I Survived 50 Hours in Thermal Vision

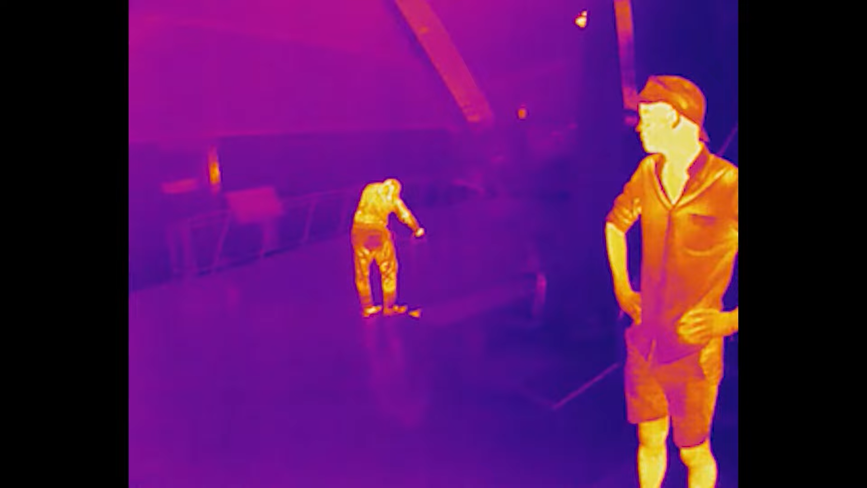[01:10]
Alright, well we get on the train, we're gonna need a transit pass, so I gotta try to cop one. I've run into a problem.
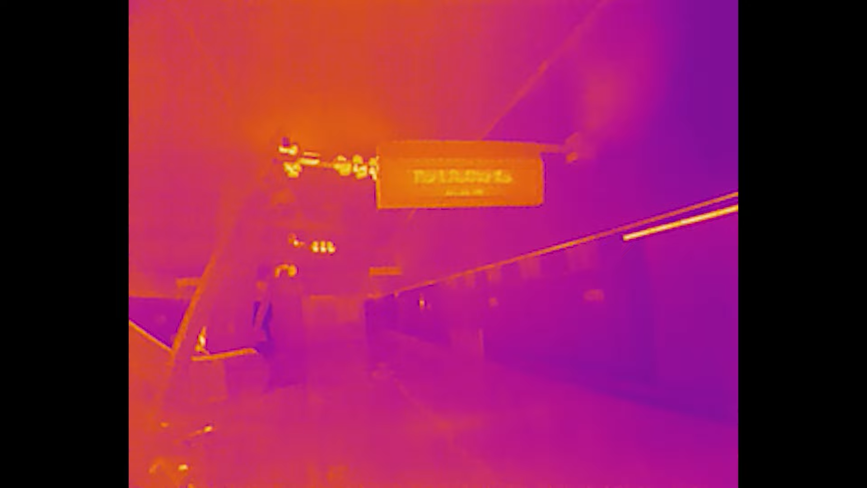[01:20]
Before starting, I knew what I'd be gaining with thermal vision, but I didn't really realize how much I'd lose.
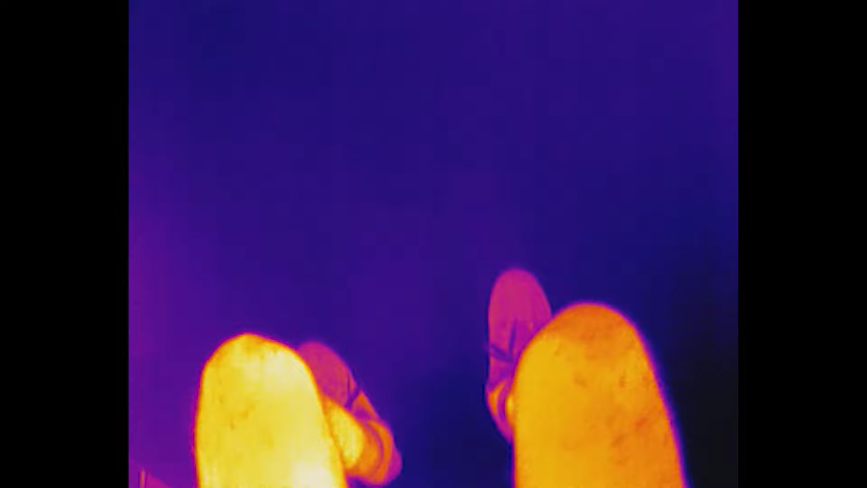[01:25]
Oh, you just sat in ketchup, I think. Like a lot of technology, thermal imaging was first developed for use in the military by this absolute snack of a man, allowing the British Air Force to more easily detect and target airplanes.
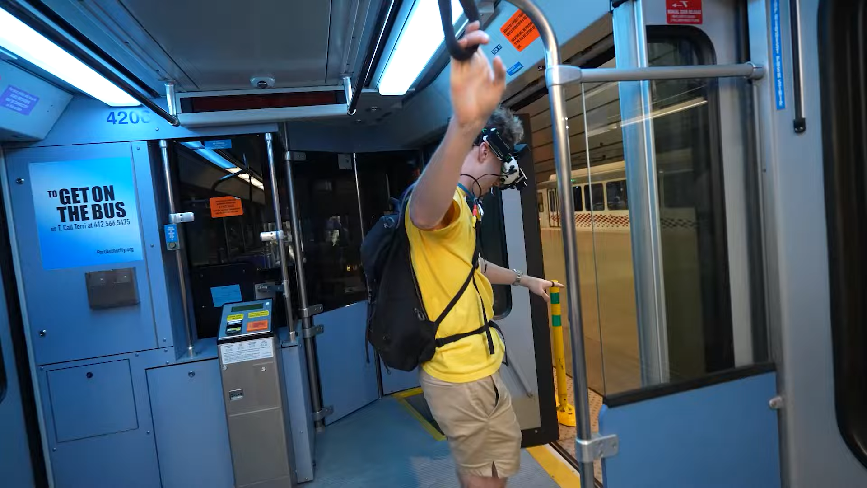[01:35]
But despite calling them cameras, thermal cameras are completely unable to detect any visible light.
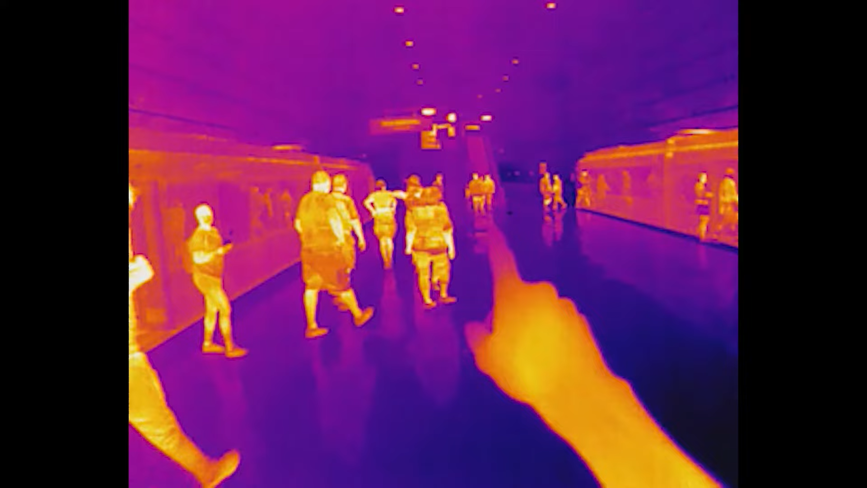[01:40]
Instead, they detect the exact amount of heat hitting each pixel on the thermal sensor, and then instead of displaying a big grid of temperature values,
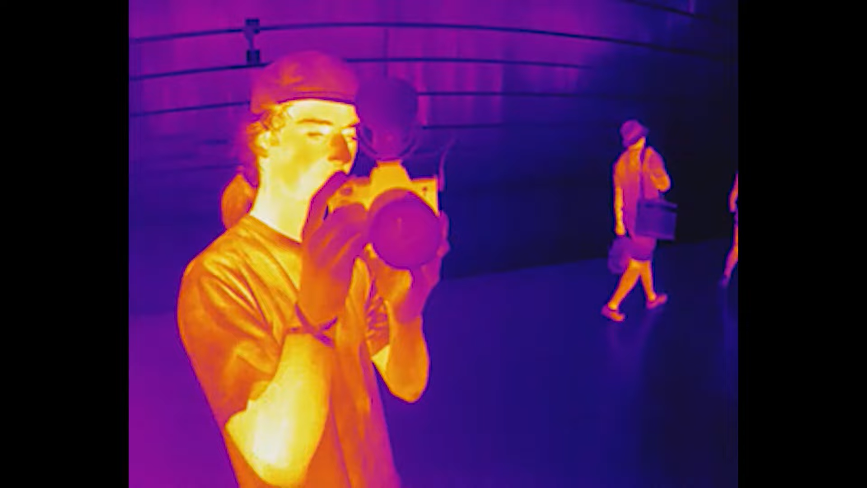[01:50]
it gets translated into a color gradient to make it easier for humans to understand. But you know what's hard to understand? Escalators. Uh, oh boy. Um... Okay, dude, the... Dude, it looks like a ramp. After getting off the subway, we walked to meet up with some friends, and then at hour five, we went to lunch. We got some pizza and all hung out.
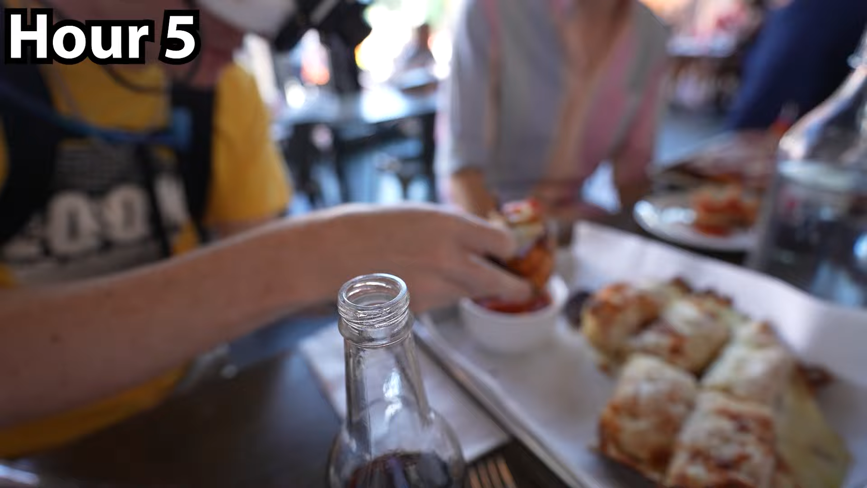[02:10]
I spent 20 minutes playing with an ice cube. You know, normal stuff.
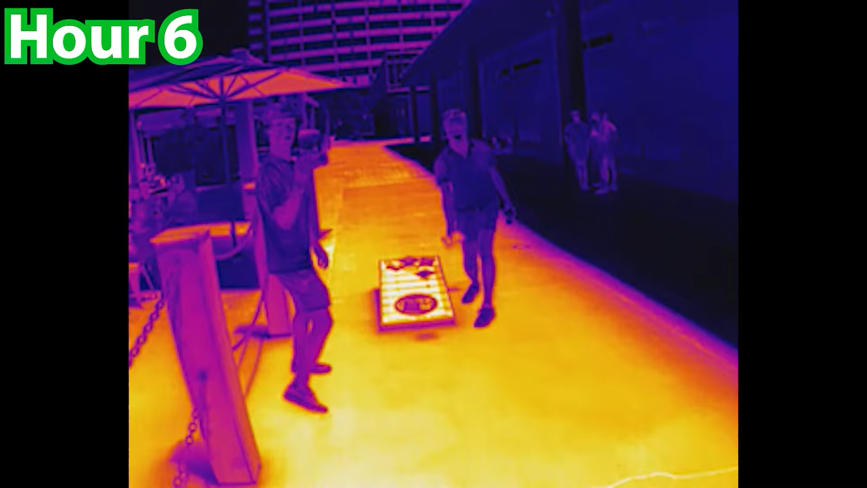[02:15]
Hour six, we played cornhole, and I actually sucked a lot less than I expected. The board was painted black and white, so the heat differential from the sun meant that I could actually see it pretty well. Still couldn't tell the difference between the bags, though.
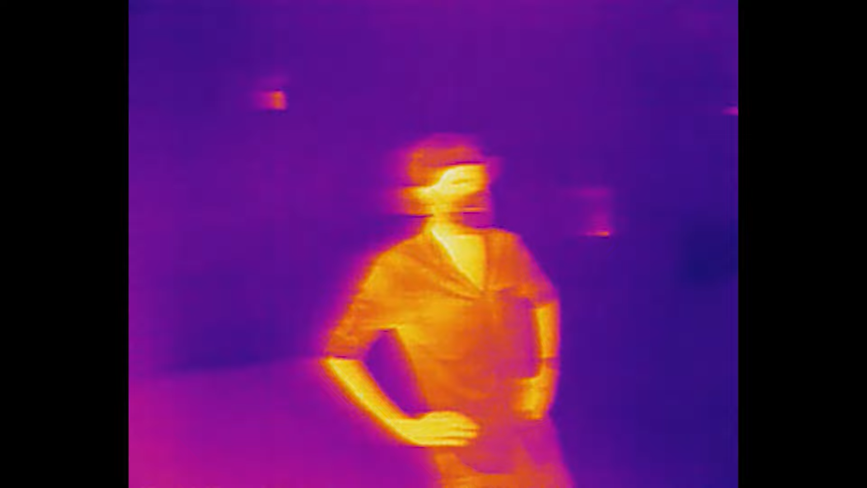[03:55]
I know I wouldn't be able to experience the work the traditional way, but I figured I might be able to pull something deeper out, and this is the first thing that caught my eye.
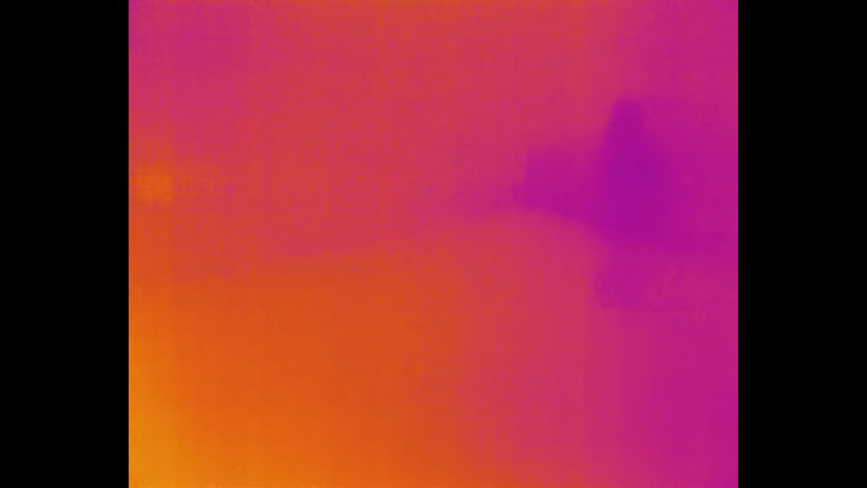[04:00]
I see a blurry thing over here. As I got closer, I saw the outline of a mother cradling her child, comfortingly, as if to say everything is going to be okay.
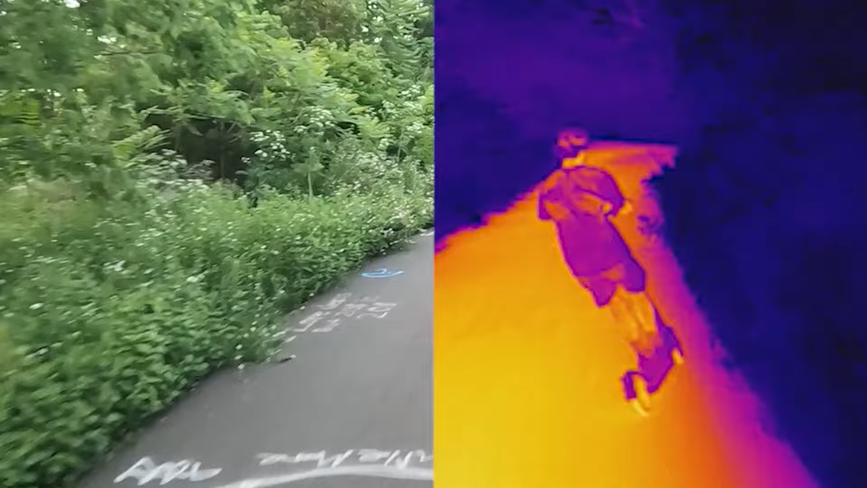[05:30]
By now it was actually dark outside, and basically every vehicle on the road looked insanely cool. You can tell whether a car was running recently based on whether it was glowing, and the heat from the exhaust pipes makes it look like every car has really sick underglow lighting.
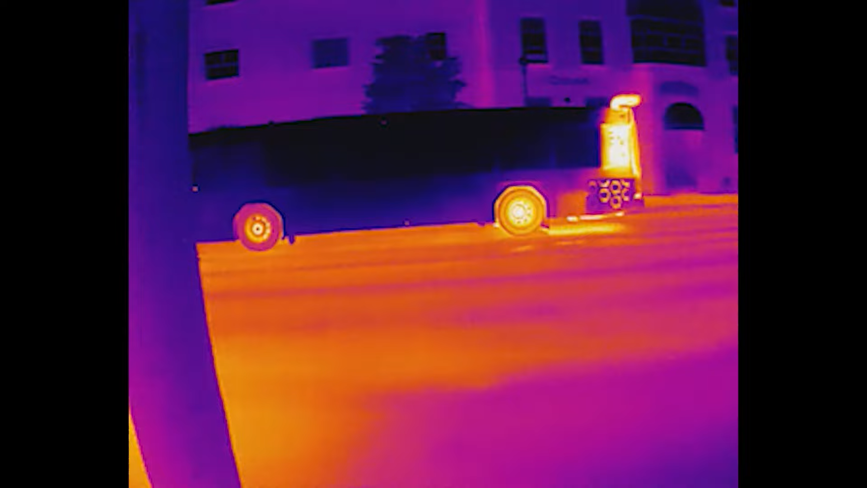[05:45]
Plus, this bus was just insane. And I finally found a sign I can actually read. The biggest reason we were out, though, is that I heard about this place that does an insanely cool science experiment with flammable liquids.
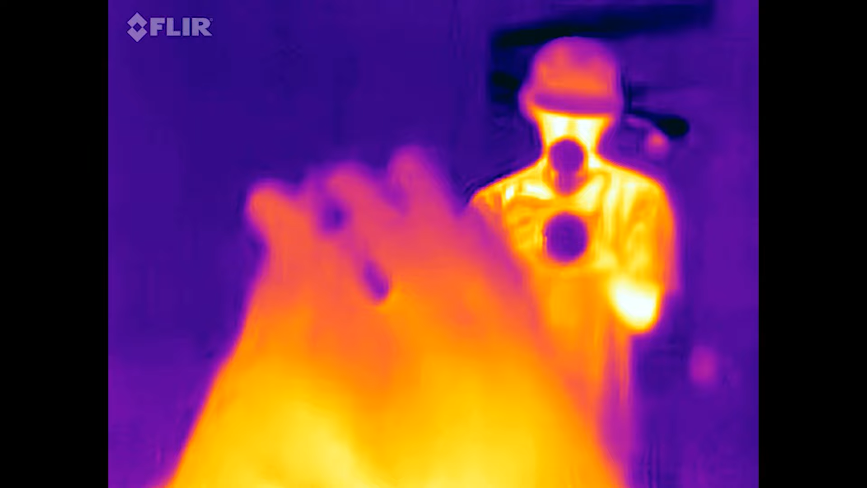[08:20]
This is like Hilara bath. This is so hard to see. This headset was so bad that I could barely see enough to move. Beforehand, it seemed certain that I would make it through this challenge, but now I wasn't even sure if I could make it through the night. Oh, alrighty. Oh, yeah. Okay. Why are we looking at over here? This... God. That's not... Oh, wait.
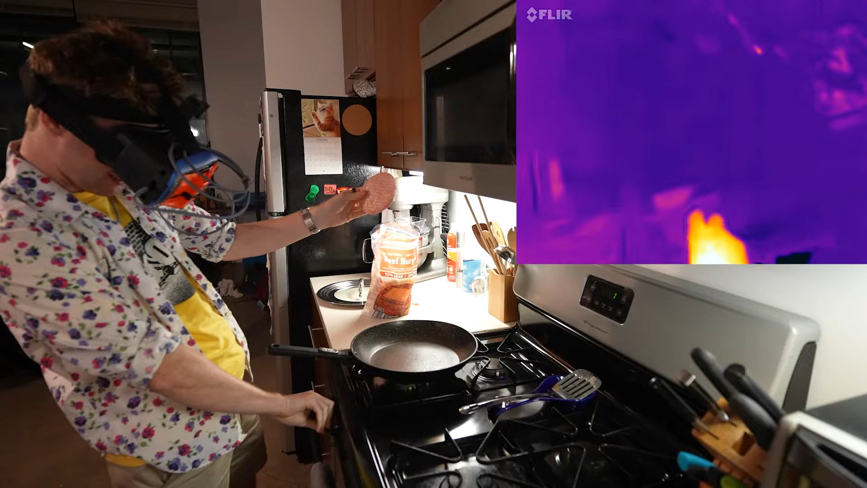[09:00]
That is the rear burner. We'll make it work.
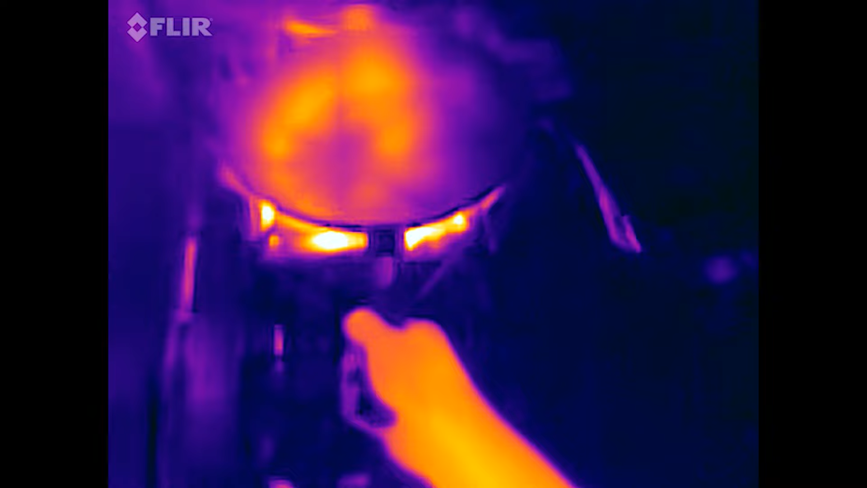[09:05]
Alright. I feel like I'm cooking with a blindfold on. Oh, seasoning? Let's go. We'll get there. Oh, that pan is hot. I should probably put that down to, like, medium heat. Please tell me I didn't, like, purchase bay leaves.
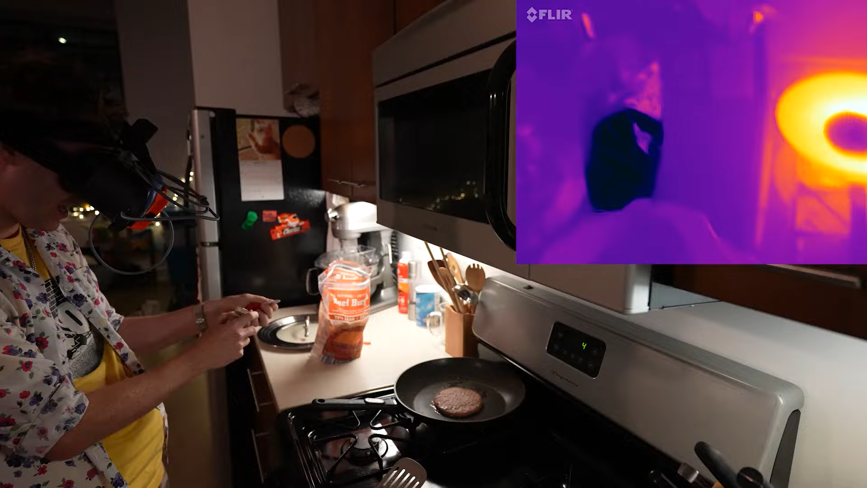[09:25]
What the f***? What is this? Oh, that smells like cumin? Did I cop cumin? Alright. Oh, well, I gotta flip. I'm pretty sure this is, uh, like, rock salt. Oh, nope. Nope. No idea what this is. Mmm. Smells really good, though. I think I missed the berg. I'll just mop that up. Get on the spatula. So, there we go. Alright, I need my sink buns. God, this is a whirlwind of feelings. We're just gonna put my cheese slice right there. I feel like this boy's getting pretty toasty, but he's not done yet. It's a little bit hard to tell, honestly.